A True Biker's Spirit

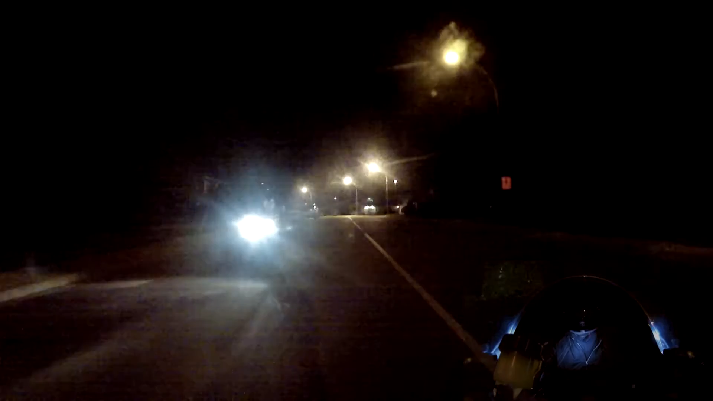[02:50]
and the only thing I can really think is I've been thinking about what to do for a video in Airdrie.
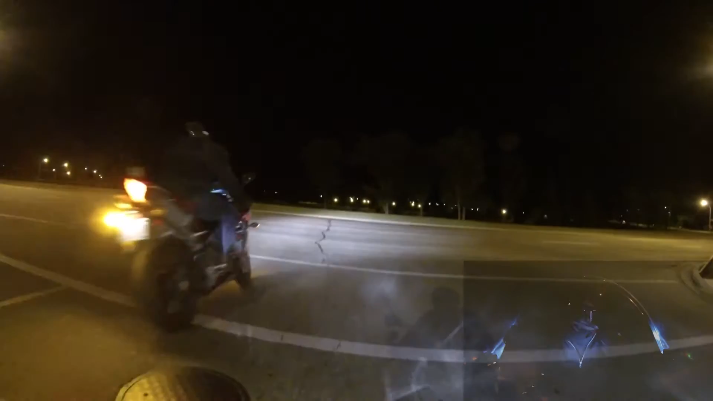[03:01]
I've already done one here, so the only video I can really think of is the four corners of Airdrie. As in, it's not a big place. So right now in Airdrie, we're going down Main Street. Debate. I got a debate for you guys. Airdrie or Airdrie?
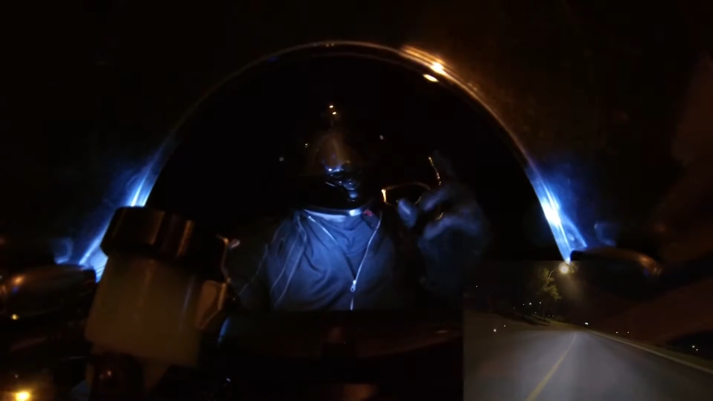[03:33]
Airdrie or Airdrie? I've been told I'm pronouncing Airdrie wrong. So, what is the proper pronunciation of Airdrie? We got Charles behind us.
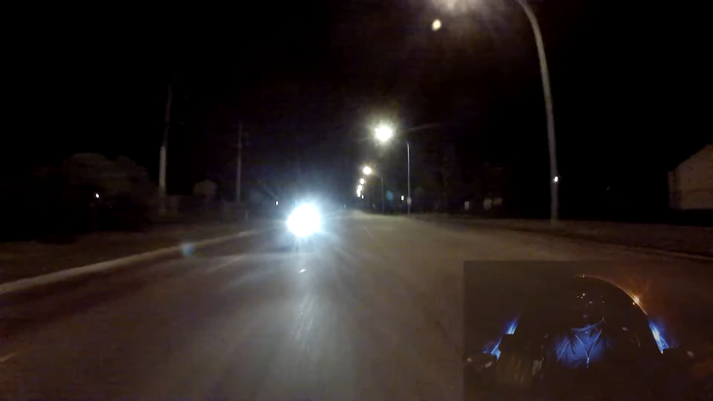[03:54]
So now we're going down Main Street. I know I've been down here before.
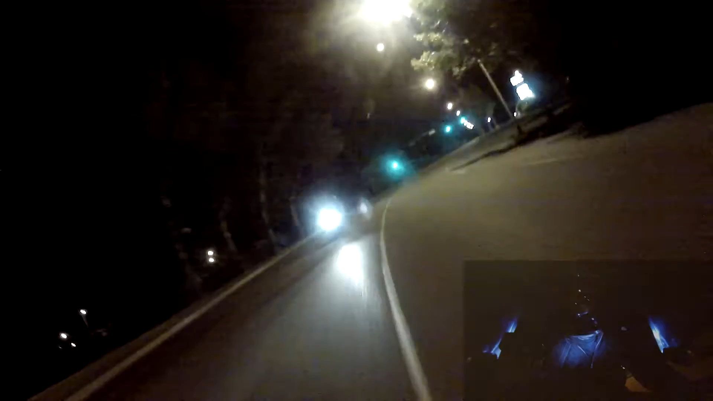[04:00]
We're coming to the first corner.
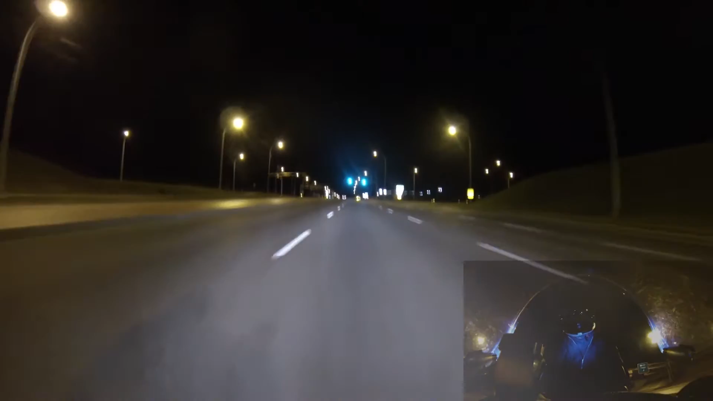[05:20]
6,600 kilometers. You make a visit to me, I'm going to give you a little bit of a surprise. So, we're not quite at the second corner, we're going to make a little stop. And, okay, we're close to the second corner.
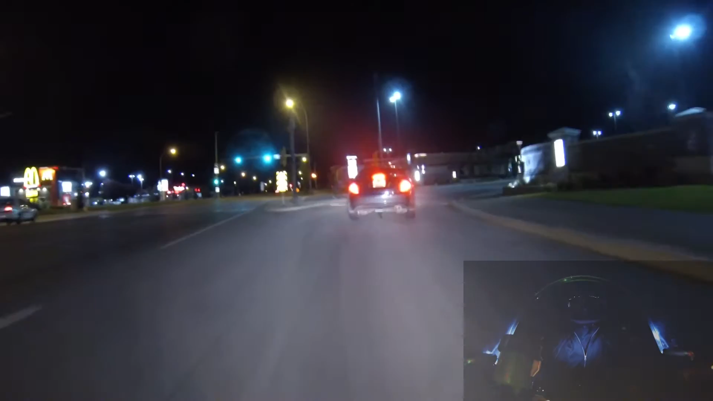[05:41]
Not this light, the next light down.
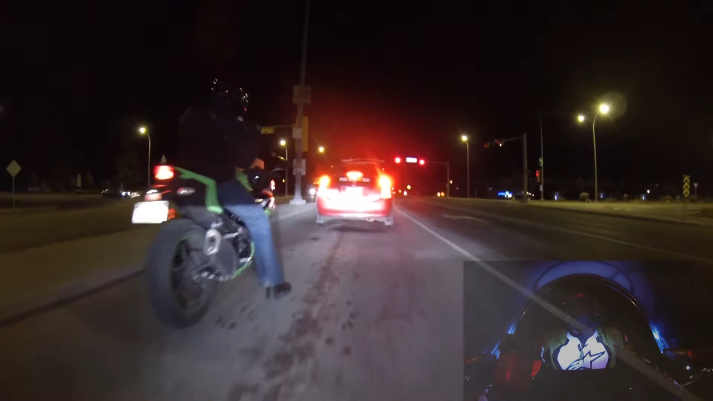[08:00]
Second corner. Okay, so we're currently at the second corner. Okay. And we're driving this thing very gently. So now,
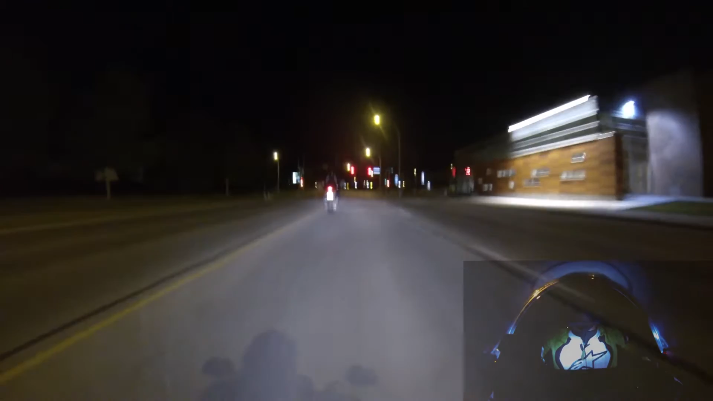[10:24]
This thing just feels different. So now we're on the straightaway.
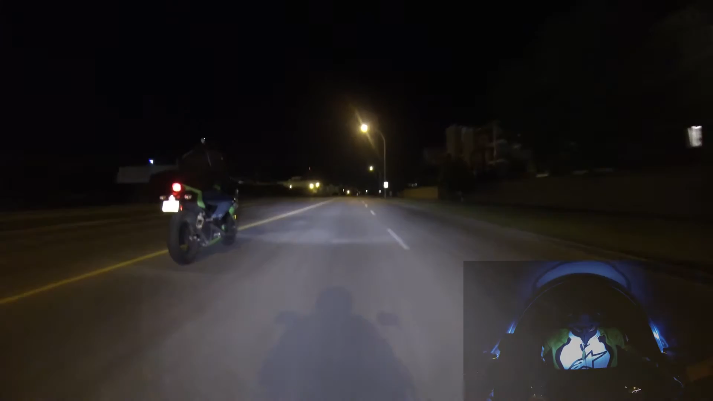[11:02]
And we're good. I should have told the mirror position. There we go. We got them in our mirror. Perfect. So, we already passed one RC, so there's a couple RCs buzzing around right now. And